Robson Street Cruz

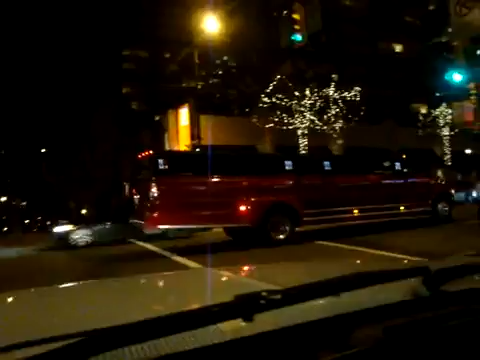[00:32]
I don't know what kind of car that is. A truck limo maybe? Okay, so I'll show you a bar here that I used to go over a lot that I really, really like. And this is shenanigans right here. I used to love that bar. I'm going to go there maybe for a few years.
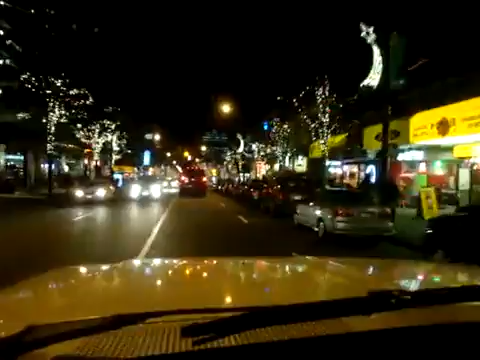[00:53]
And when occasionally you get snow, right downtown Vancouver where we are, that's where it is downtown. It looks so beautiful on Robson. This is where all the upscale restaurants are and stuff like that.
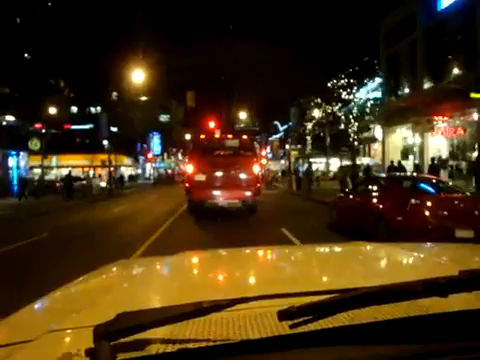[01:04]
Coming on Butte here. A lot of hotels.
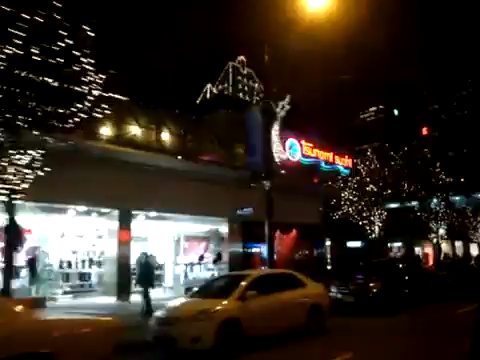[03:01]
Now this is Burrard. Burrard's also a really cool street.
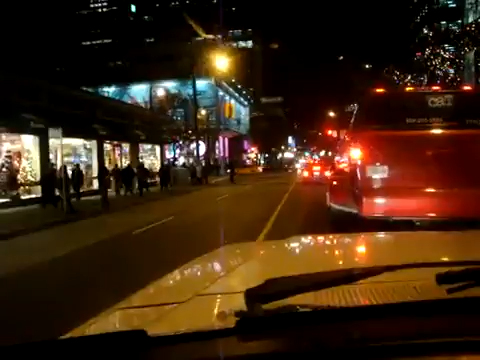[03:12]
I'm not going to turn down it though, but it's a really nice apartment when you go a little bit up Burrard. There's, I think somebody told me this was the first route to the world that was here.
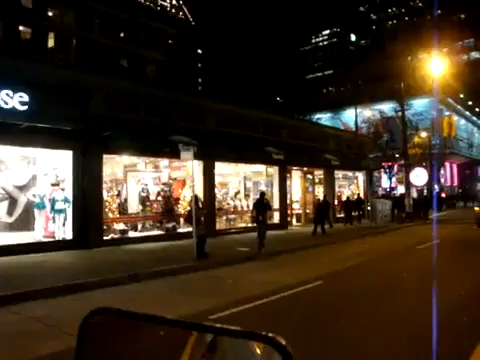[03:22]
I'm not sure if that's true or not. But I know this is probably the most expensive streets in Vancouver. Sorry, intersections. There's a big HMV. It's a famous record store. I think this guy, this fat cat limo is trying to take a turn right here, but he's so long.
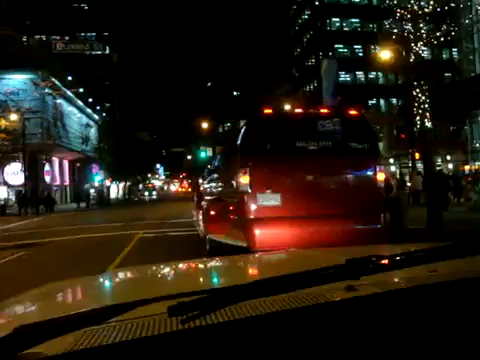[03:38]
Look at him trying to hit it.
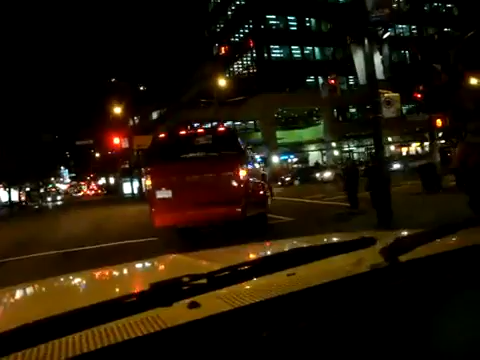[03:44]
That's a honking big truck dude. This is CTV, one of the national news networks.
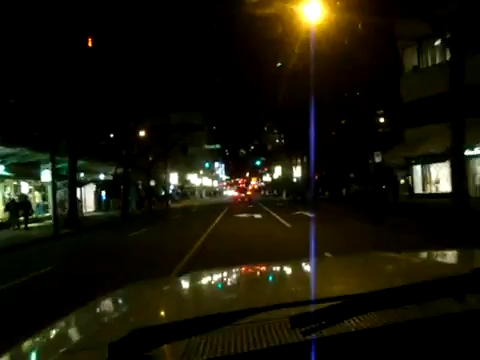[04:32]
This is the old courthouse, which is now an art gallery.